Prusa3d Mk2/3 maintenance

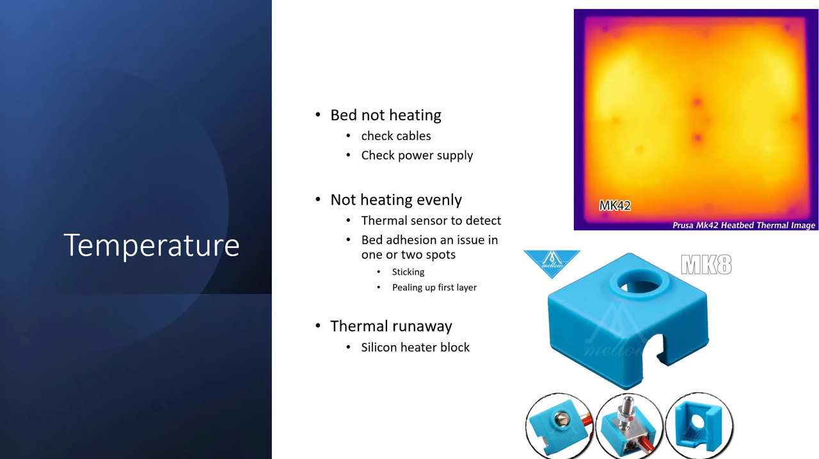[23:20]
So in theory I can raise the bed of the temperature To get that center part hotter But that also gets the areas on the edge Hotter than it needs to be So you have to look out for Superheating and supercooling Delta variations between the two Speaking of temperatures